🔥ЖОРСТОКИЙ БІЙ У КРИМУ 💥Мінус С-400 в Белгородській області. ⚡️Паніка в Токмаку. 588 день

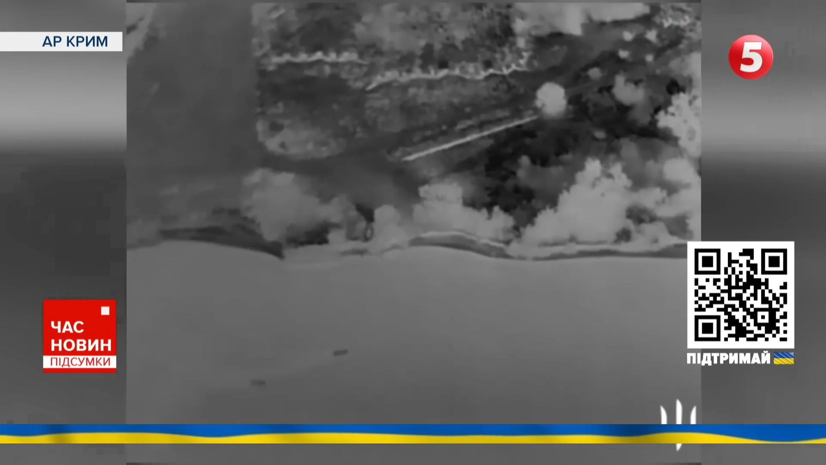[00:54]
Нова ніч і новий десант бійців ГУР на Кримське узбережжя.
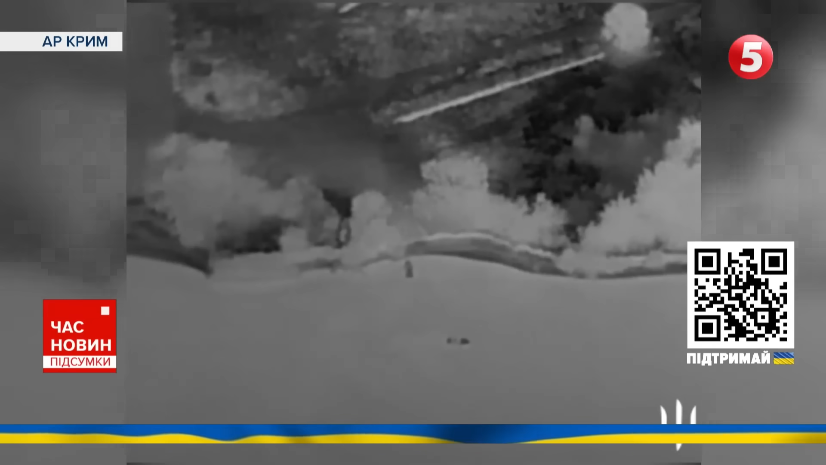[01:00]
У Головному управлінні розвідки повідомили, що спецпризначенці Стугни та Братства у складі спецпідрозділу Тимура висадилися на території тимчасово окупованого півострова і вступили у бій із ворогом.
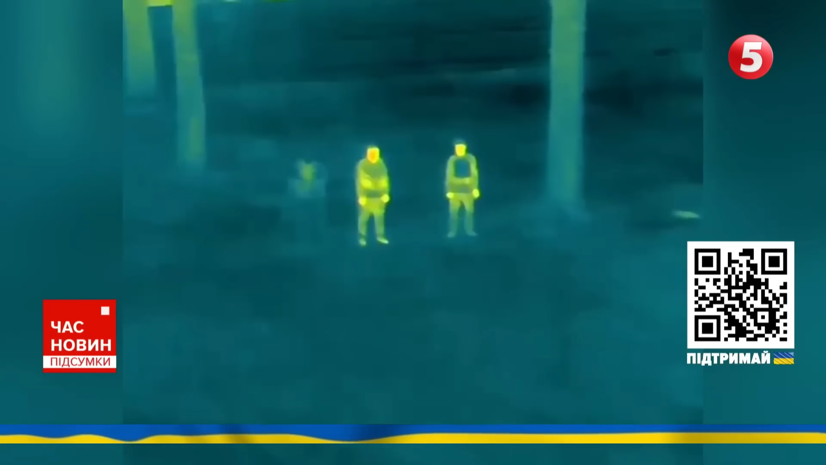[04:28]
Міністр цифрової трансформації представив український плащ-невидимко.